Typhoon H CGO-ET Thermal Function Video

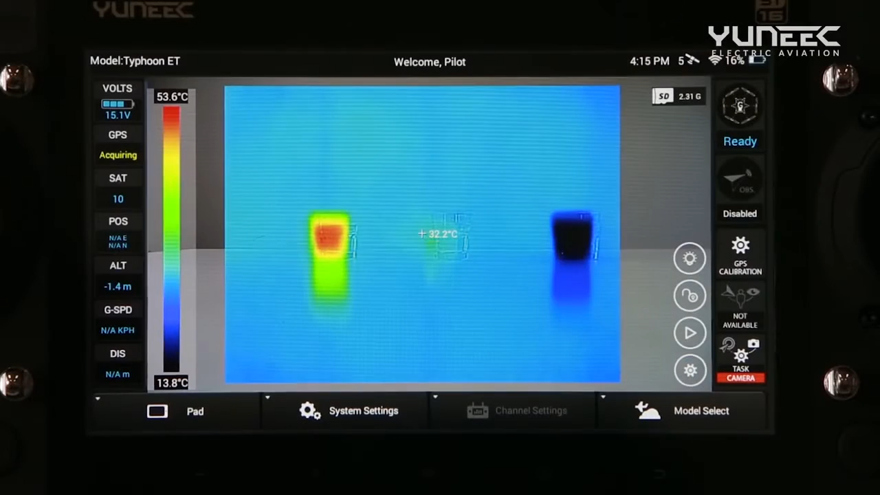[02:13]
On screen: spot 32.2°C, scale top 53.6°C, scale bottom 13.8°C
Tap the photo option and you can set the shooting interval by sliding the auto take photo switch.
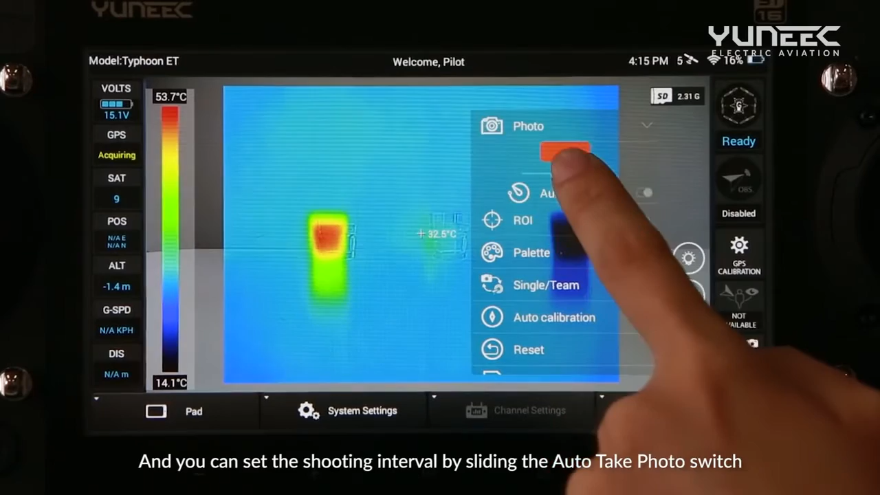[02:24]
On screen: spot 32.5°C, scale top 53.7°C, scale bottom 14.1°C
The shooting interval can be set from 1 to 60 seconds.
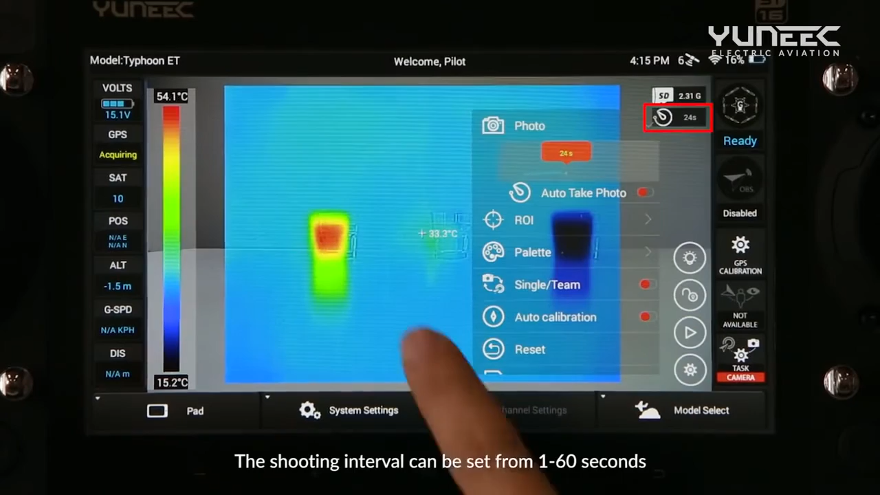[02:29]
On screen: spot 33.3°C, scale top 54.1°C, scale bottom 15.2°C
Notice that the SD card must be inserted
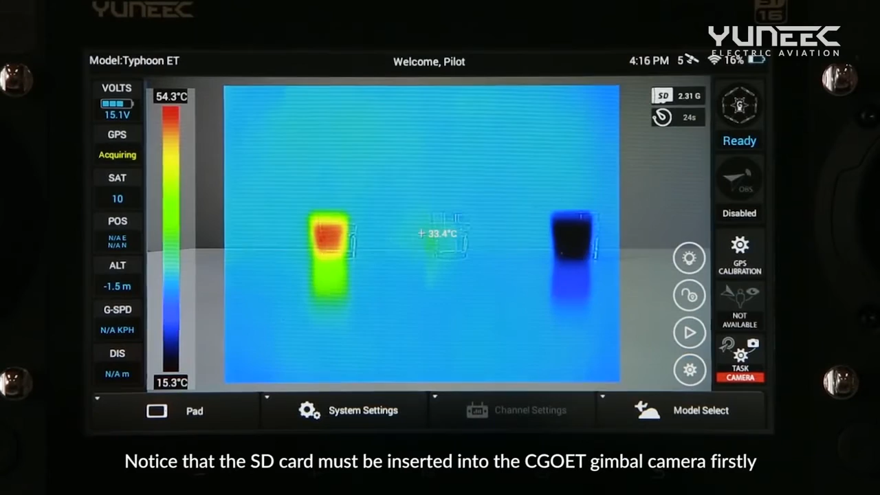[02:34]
On screen: spot 33.4°C, scale top 54.3°C, scale bottom 15.3°C
into the Seagull ET gimbal camera firstly and then you can set the shooting interval.
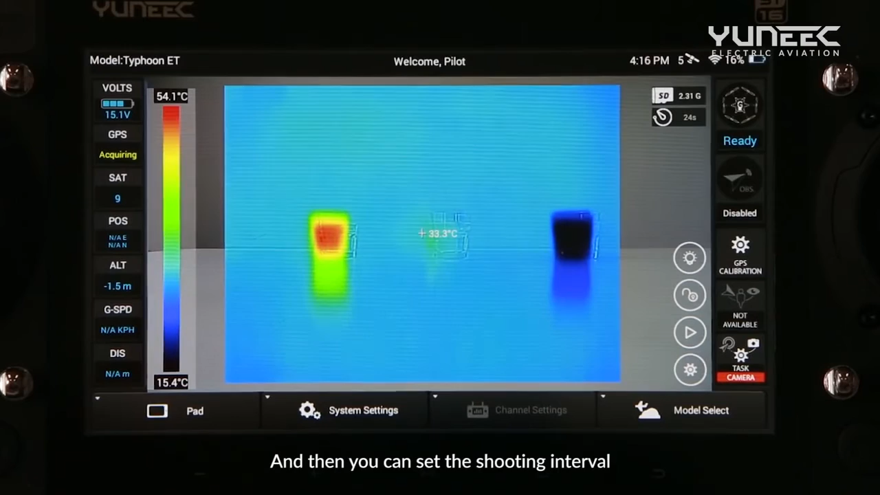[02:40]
On screen: spot 33.3°C, scale top 54.1°C, scale bottom 15.4°C
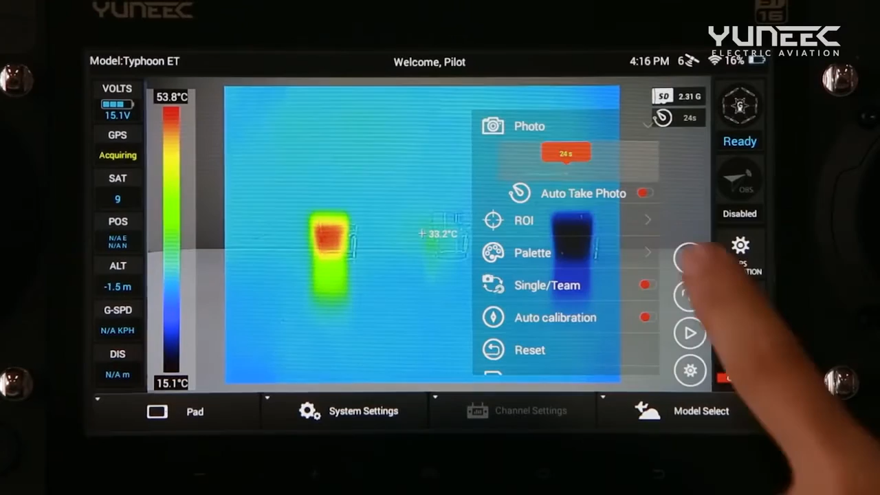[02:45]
On screen: spot 33.2°C, scale top 53.8°C, scale bottom 15.1°C
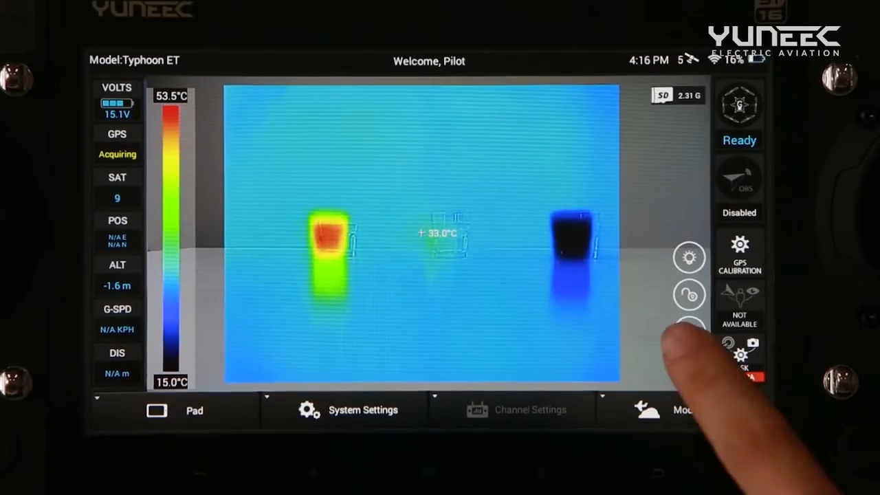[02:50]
On screen: spot 33.0°C, scale top 53.5°C, scale bottom 15.0°C
Touch the Roi button and you can have two options for measuring temperature, spot and center area.
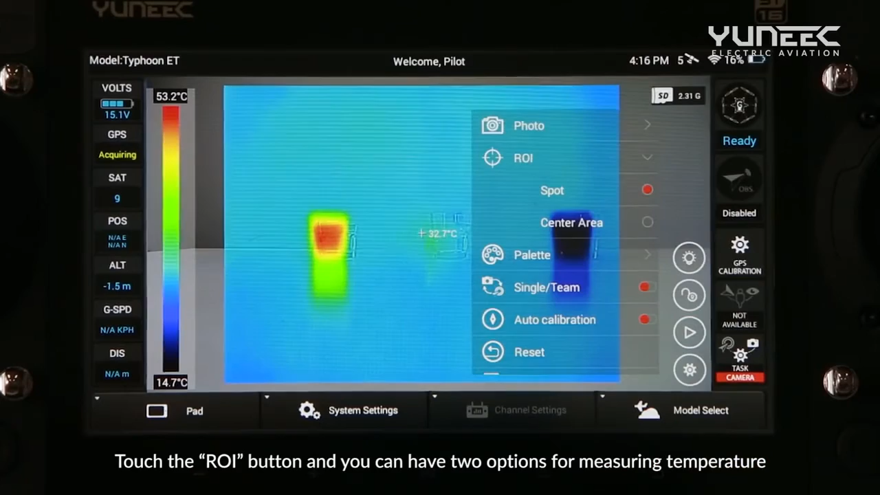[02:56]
On screen: spot 32.7°C, scale top 53.2°C, scale bottom 14.7°C
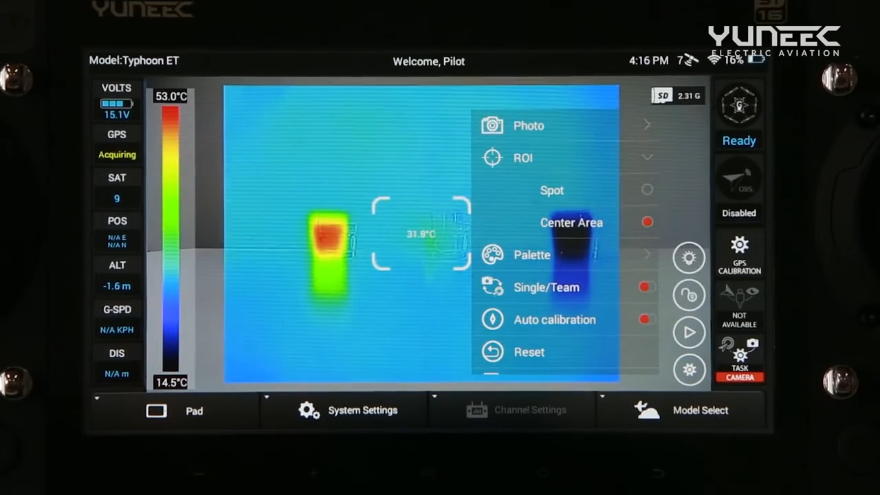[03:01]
On screen: spot 31.8°C
In the palette, the color of the infrared images can be adjusted to five types.
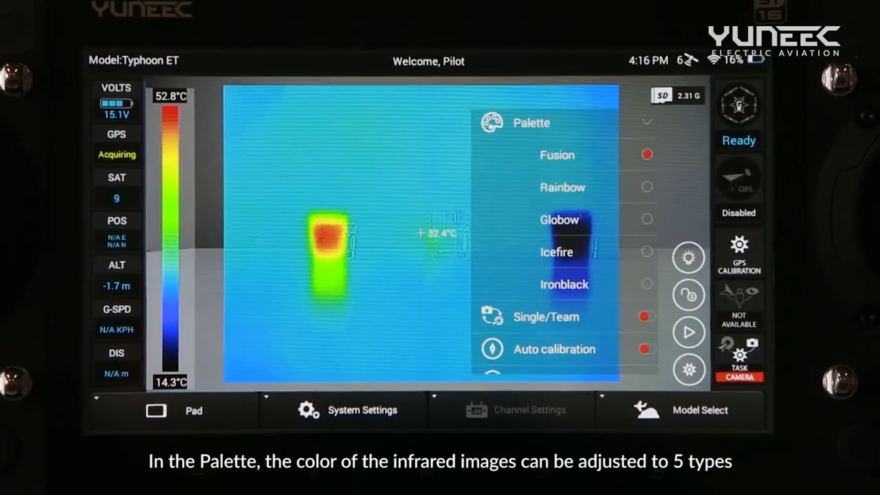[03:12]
On screen: spot 32.4°C, scale top 52.8°C, scale bottom 14.3°C
Fusion, rainbow, global, ice fire and iron black.
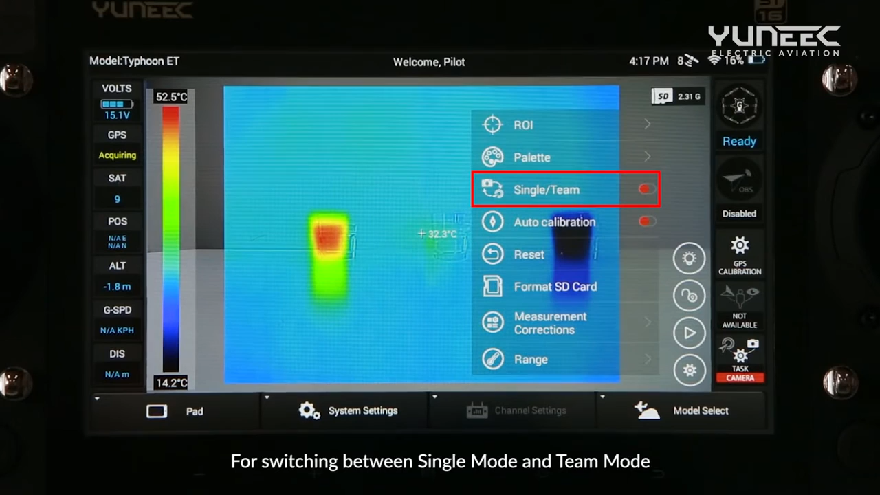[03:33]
On screen: spot 32.3°C, scale top 52.5°C, scale bottom 14.2°C
For switching between single mode and tint mode, the operating procedures of Typhoon H Thermal are the same as the Typhoon H.
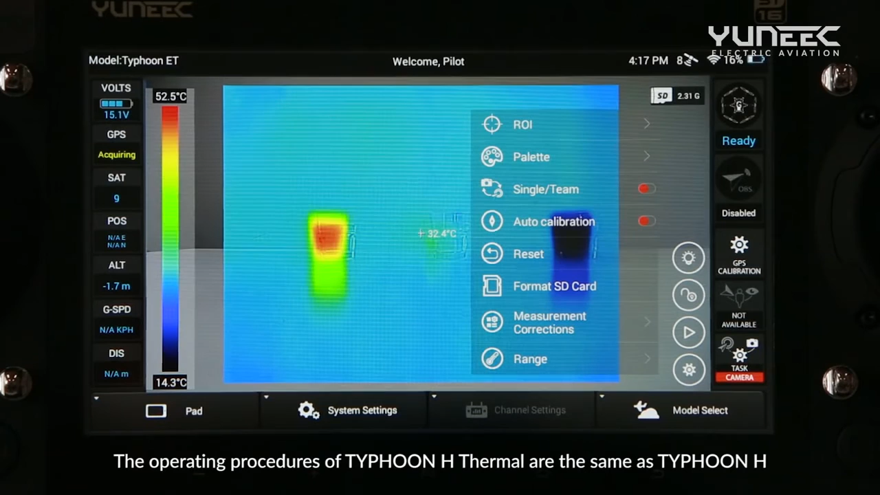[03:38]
On screen: spot 32.4°C, scale top 52.5°C, scale bottom 14.3°C
Tap auto calibrate.
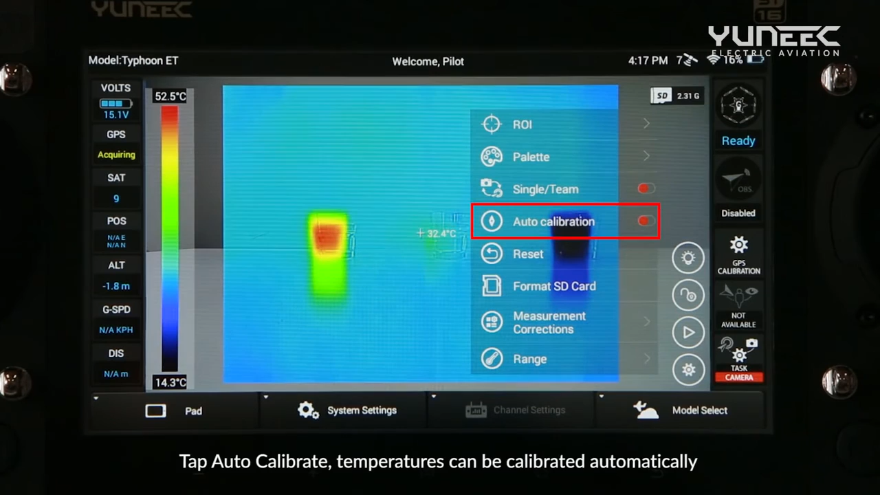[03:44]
On screen: spot 32.4°C, scale top 52.5°C, scale bottom 14.3°C
Temperatures can be calibrated automatically. Press reset.